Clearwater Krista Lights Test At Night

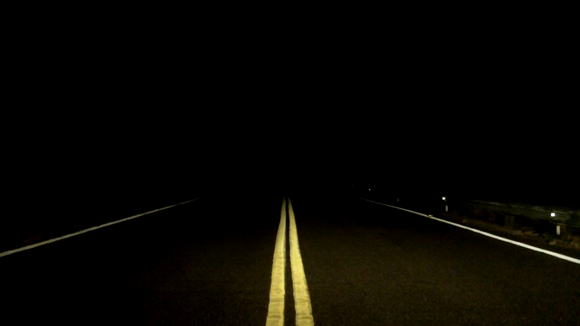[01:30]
Now we're going to turn it up to the standard V-Strom high beam headlight. And then we're going to turn the Clearwater lights on their lowest setting, which is also tied into the low beam on the bike.
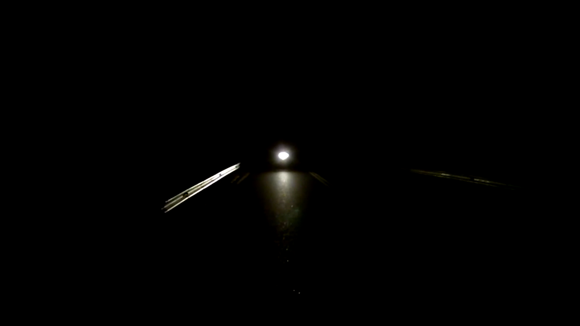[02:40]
Alright, we're going to give you a front view here. My brother is about 50 yards away down the road there. This is the stock low beam. Go to the stock high beam. Go ahead and turn the Crystal lights on.